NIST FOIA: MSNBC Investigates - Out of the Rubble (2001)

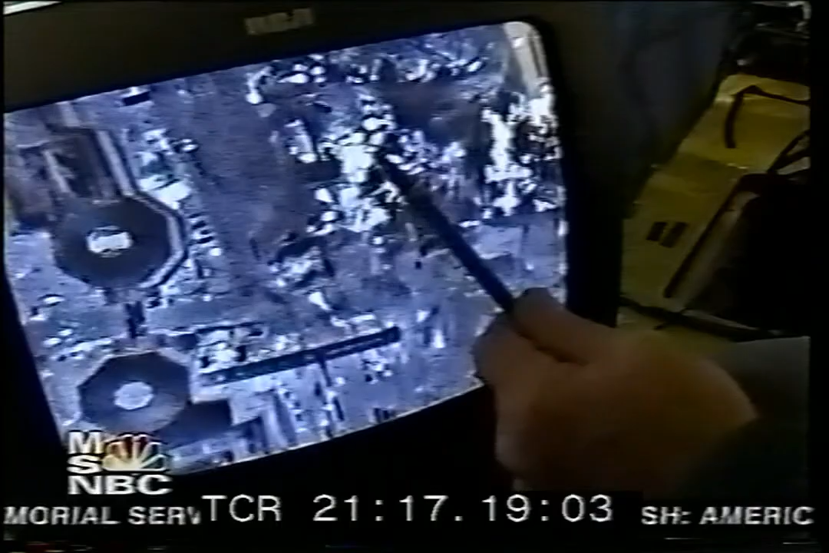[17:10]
This is the fire seen right in here. He's blowing hot spots. You actually see some of the water jets.
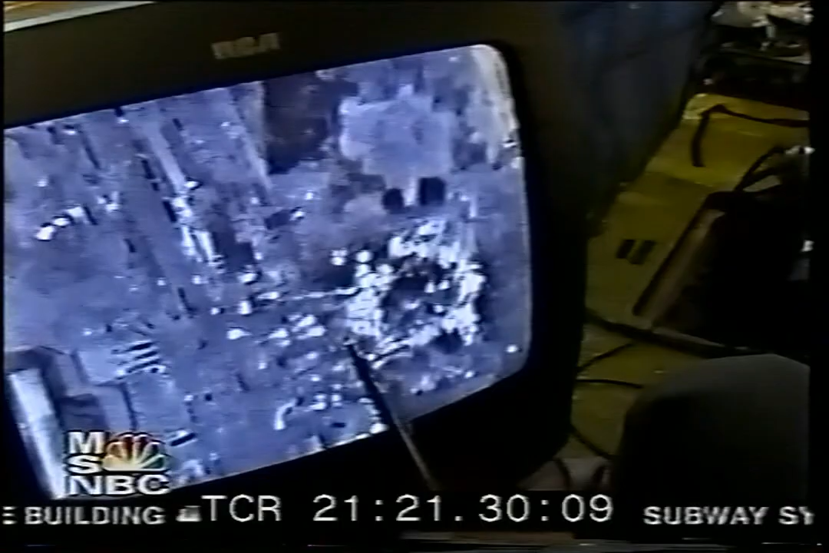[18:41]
Do you actually see some of the water jets? There's building seven.
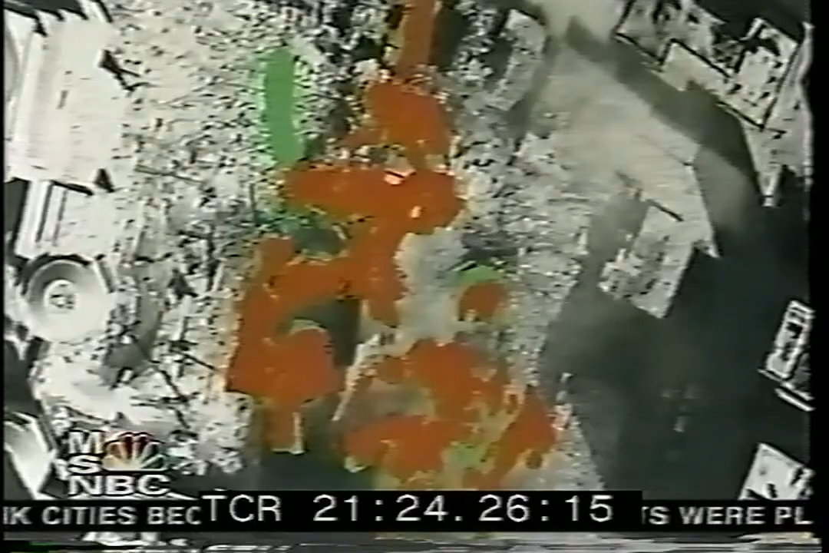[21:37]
They decide where they're going to play their hoses onto the fire to try and keep it to a minimum.